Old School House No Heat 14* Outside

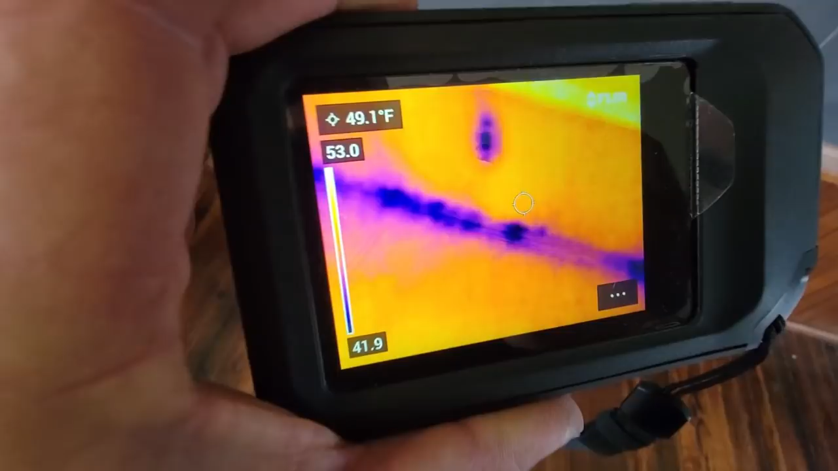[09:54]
On screen: spot 49.1°F
corners i mean my goodness yeah it's like then you
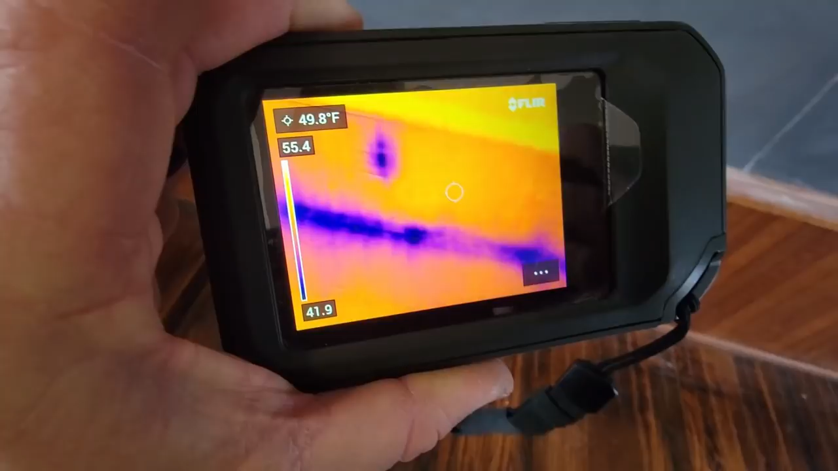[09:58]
On screen: spot 49.8°F
got your outlets there 42 degrees coming through the outlet
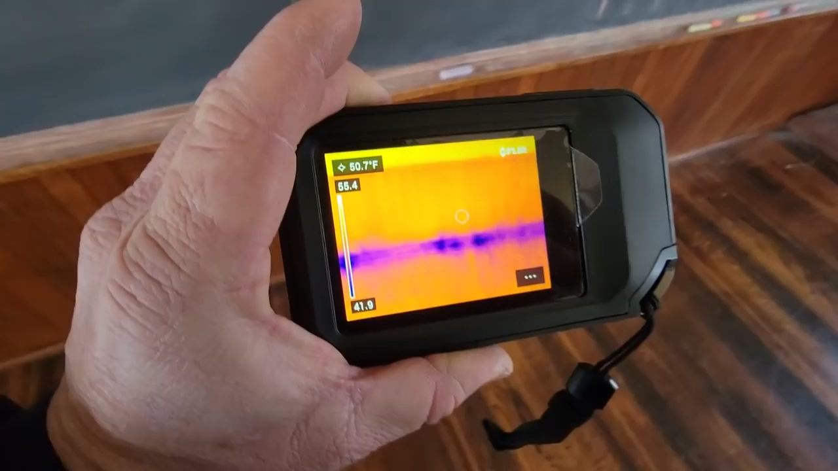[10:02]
here's a big here's a nice spot here
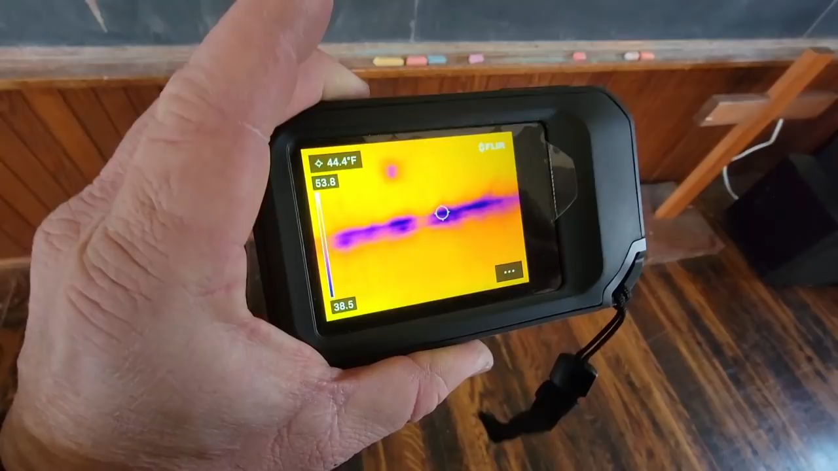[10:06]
On screen: spot 44.4°F
this here is the coldest sections 45 degrees
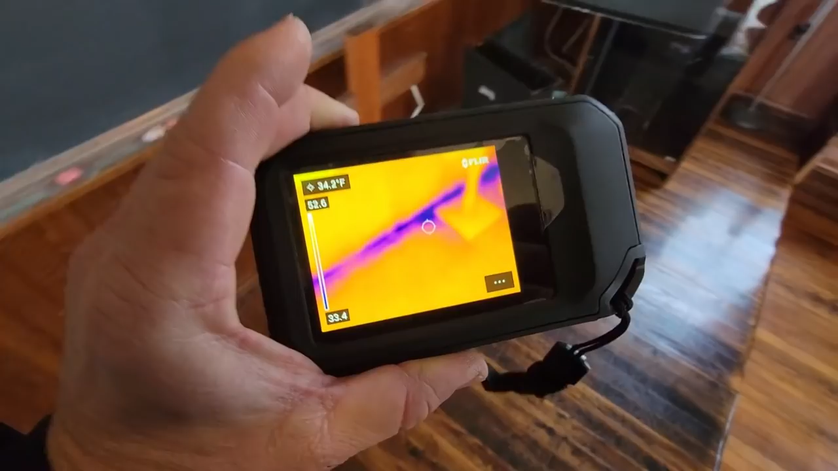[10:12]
On screen: spot 34.2°F
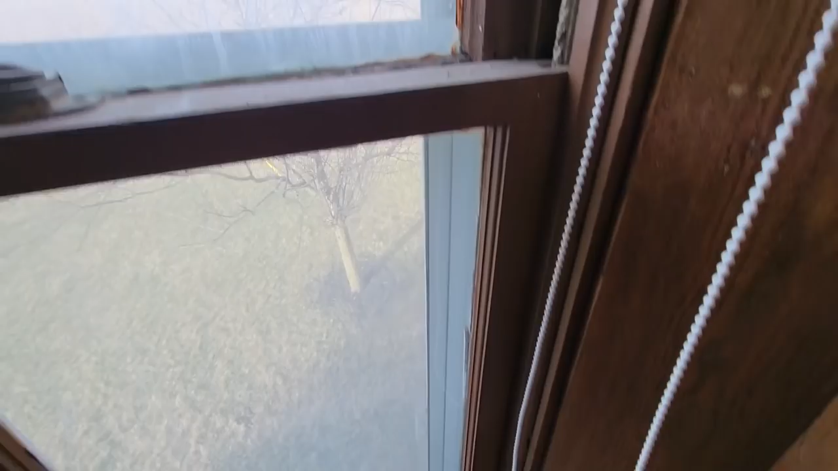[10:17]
and you know you add that with the the windows here that i mean i can i mean it's coming through good and cold there
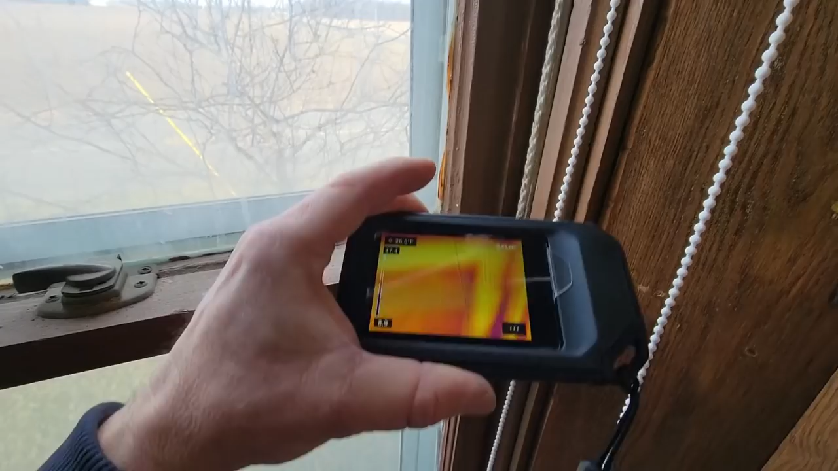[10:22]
i can feel the wind blowing through even with the storm window i mean you can see the cobweb there wiggling i mean you got some massive radiant cold coming in i mean that's you
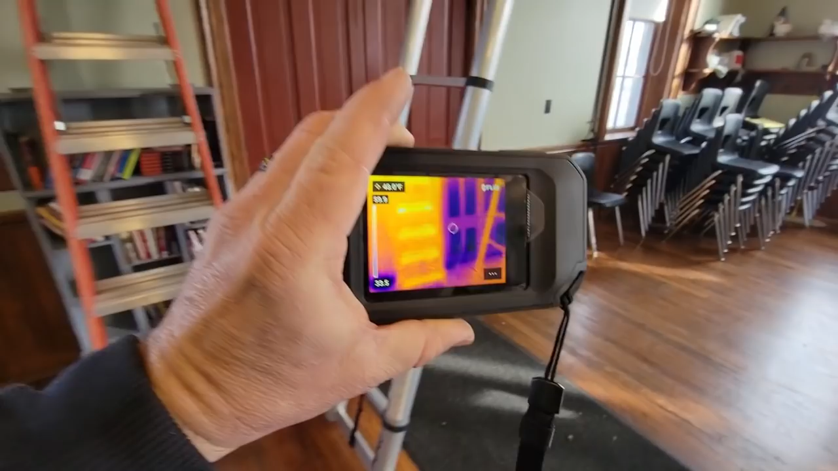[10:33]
ever you ever seen a chest freezer it's the same principle they
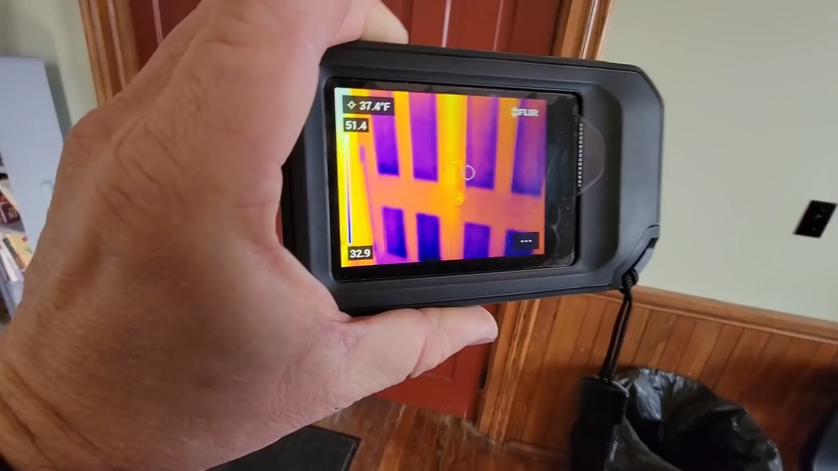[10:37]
On screen: spot 37.4°F
don't have a fan on it it just got cold walls right
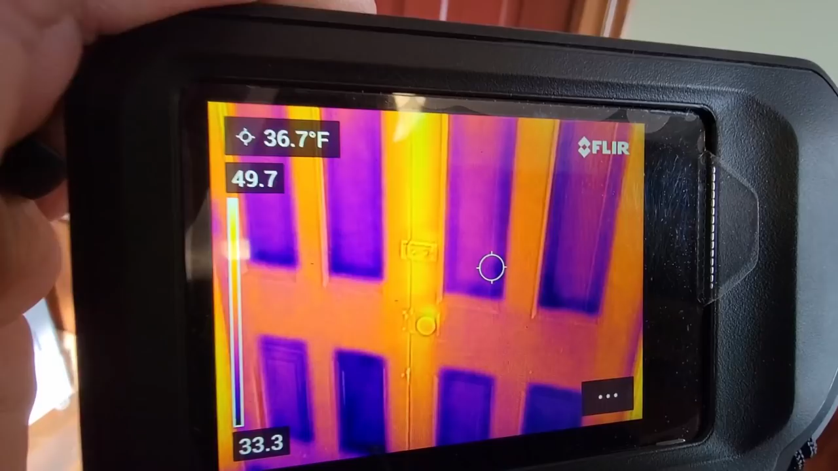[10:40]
On screen: spot 36.7°F
yeah so the door's running 36 degrees we got 73 degrees coming back okay so we're at 118